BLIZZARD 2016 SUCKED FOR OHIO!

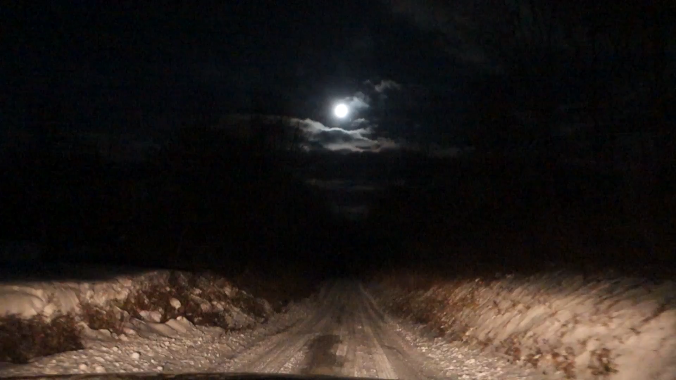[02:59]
The moon is so super bright. Bro. Where's the light up? Right on your side. Oh, right on the side.